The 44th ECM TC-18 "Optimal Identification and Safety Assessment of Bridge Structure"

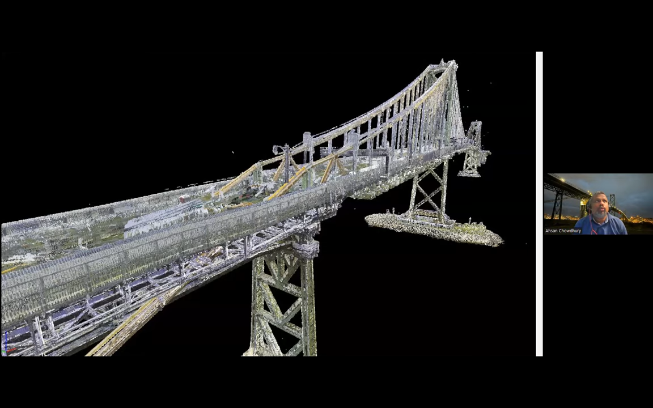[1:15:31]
how to communicate all this information to the bridge engineers, our maintenance staff and maybe to our board of directors who actually make the decision and approve the budget. So, we develop a very interactive bridge information model and management system and I will show you quickly how we have developed that thing. So, we actually scan the whole bridge with thousand stations. It's a real scanner, not like a drone inspection or drone scan.